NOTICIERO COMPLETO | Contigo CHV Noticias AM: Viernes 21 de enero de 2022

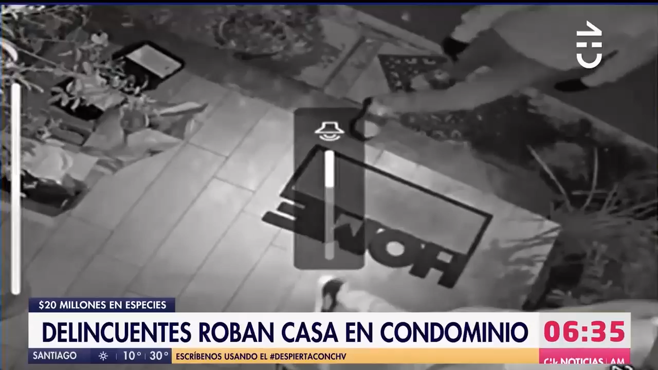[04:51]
quienes al llegar hasta este conjunto habitacional ingresaron por una de las puertas por el sector de La Logia. La dejaron abierta incluso y comenzaron a ingresar a diversas habitaciones para luego empezar a sustraer todo lo que estuviera a su paso.
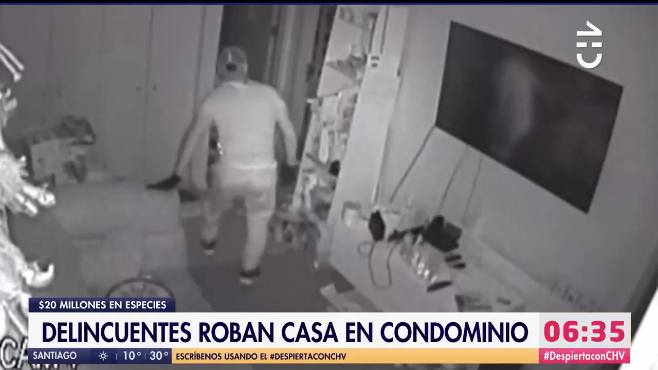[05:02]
El dueño de la vivienda, al percatarse de esta situación, él encuentra la puerta abierta e ingresa corriendo para ver lo que había ocurrido.